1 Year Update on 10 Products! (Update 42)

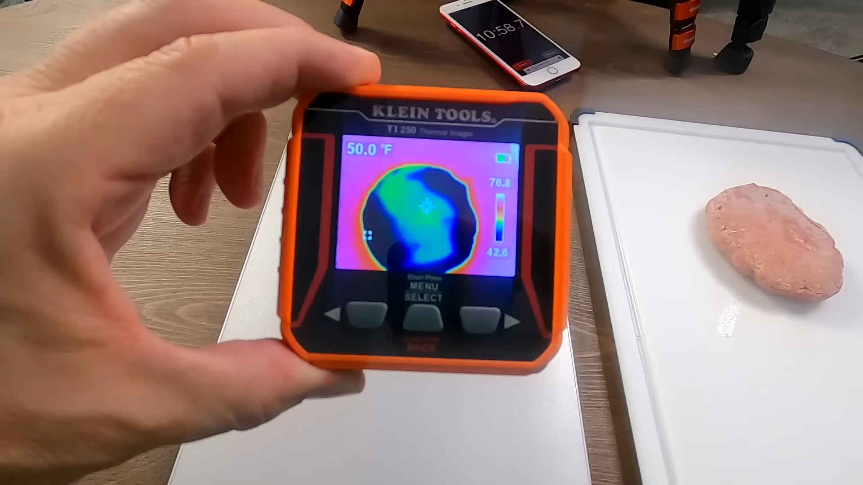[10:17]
On screen: spot 50.0°F
And you can see that quite a bit of that seems like it's warmed up versus the cutting board, which is still pretty ice cold.
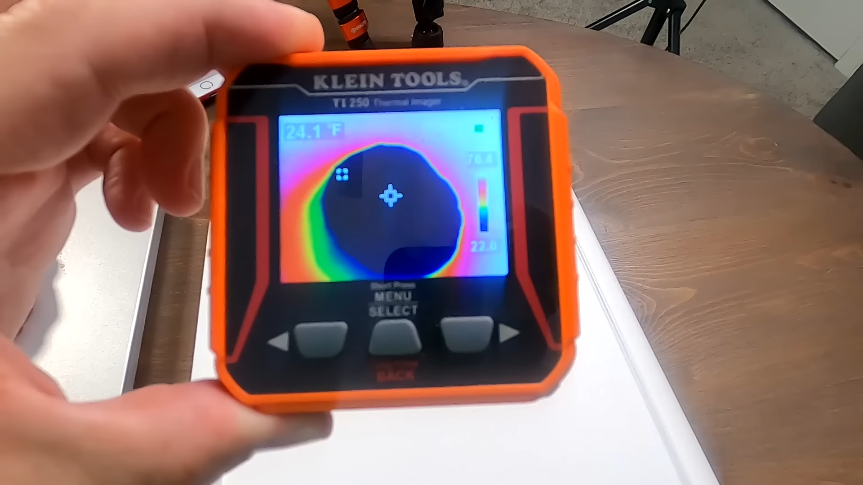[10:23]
On screen: spot 24.1°F
It seemed like it was faster than the cutting board, so I gotta give credit for that. All right, so the soup spout made my worst of 2022, so obviously I did not continue to use that one.
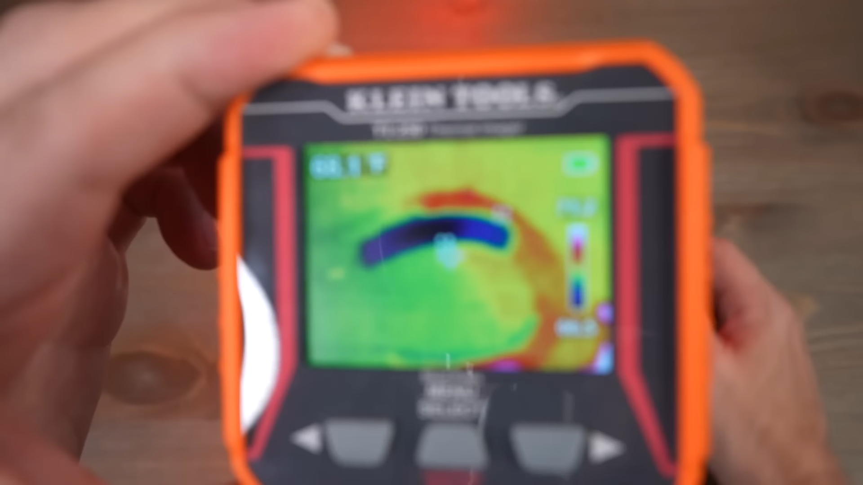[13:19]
As you can see, the plates are very cold and the rest of it is actually kind of warm.
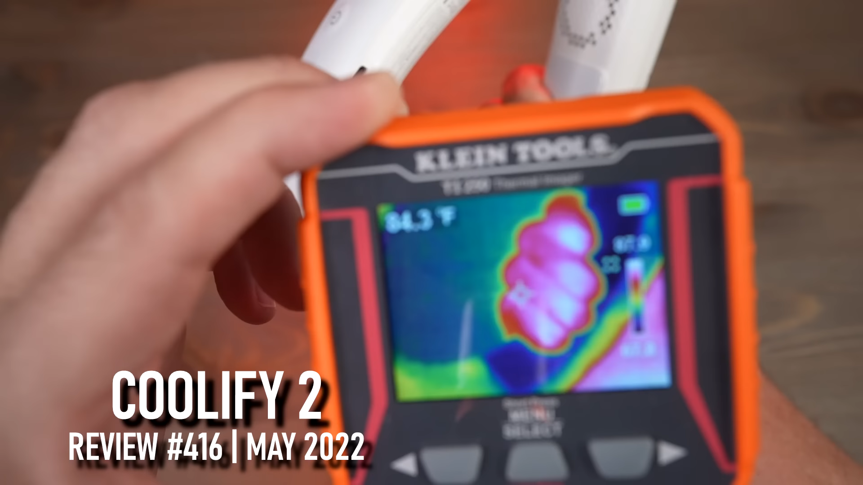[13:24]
Hold on through for a minute and look. Does not warm up.
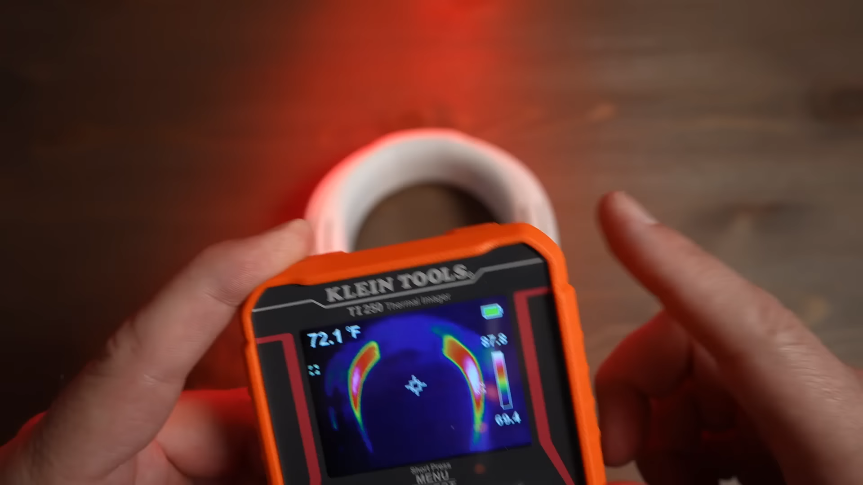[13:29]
On screen: spot 72.1°F
Now when it's in heating mode, now the plates are actually nice and warm.
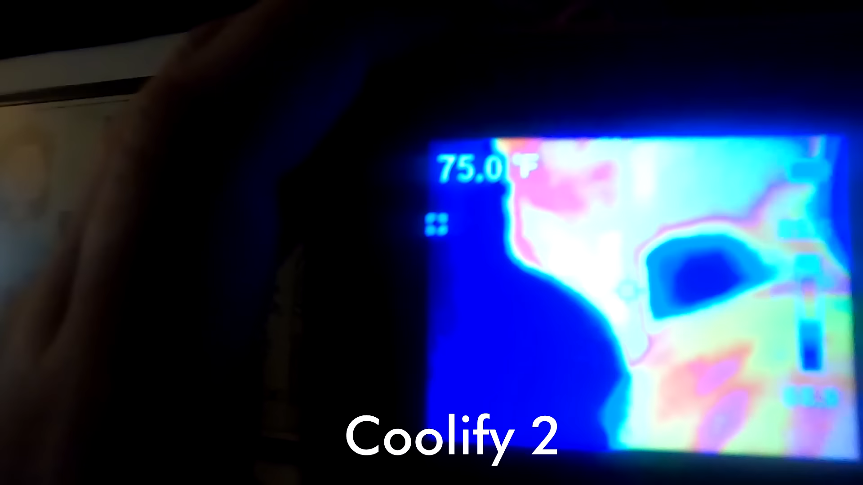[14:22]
On screen: spot 75.0°F
Both sides of my neck going all the way around. It definitely provides a much bigger cooling area than the other neck fans.
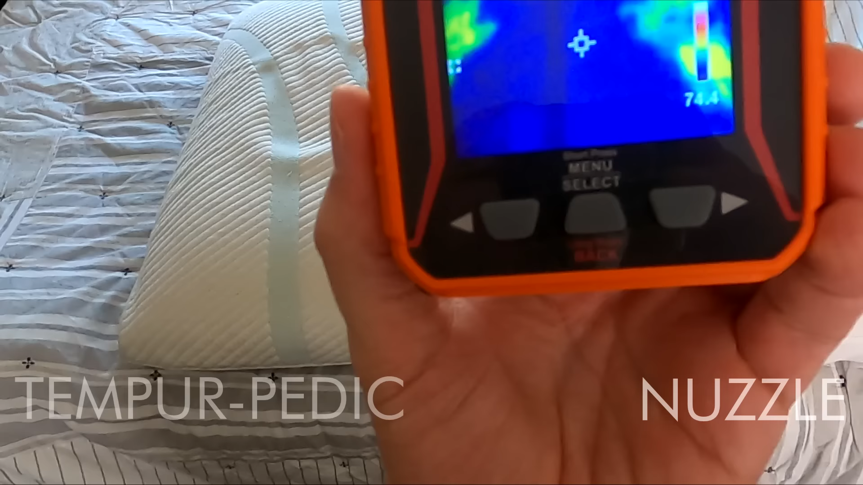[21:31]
Now you can see right now that both of them are looking about the same. Although it looks like the Nuzzle is cooling down faster than the Tempur-Pedic is.
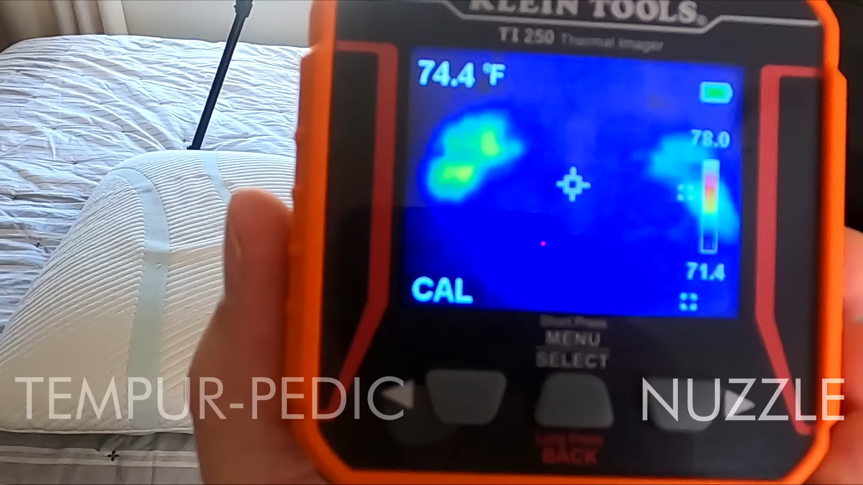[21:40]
On screen: spot 74.4°F
All right, my second night with the Nuzzle is behind me, and my first night with the medium insert, I realized last night that I didn't really like the way the material of the outer cover feels for the Nuzzle.